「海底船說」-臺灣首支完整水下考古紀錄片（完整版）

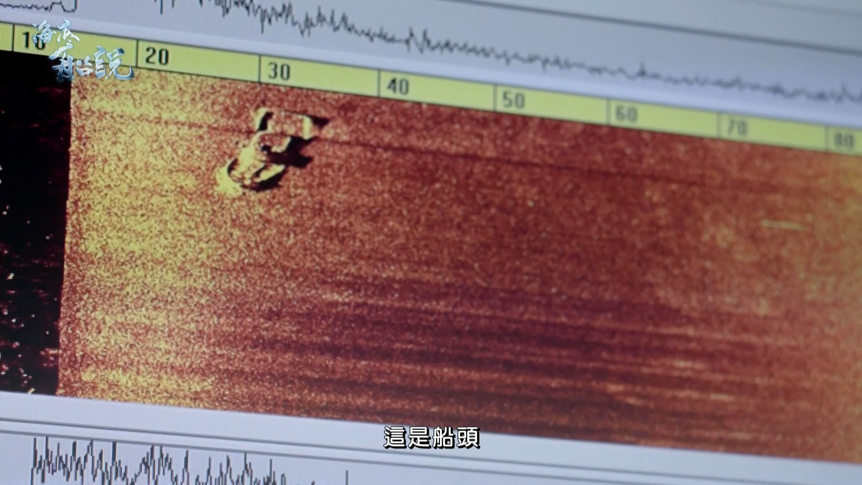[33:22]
看得出来这是船头，这是船尾，所以有时候高 水上文化资产不是只有考古人员，像我自己的角色就是海洋科学家。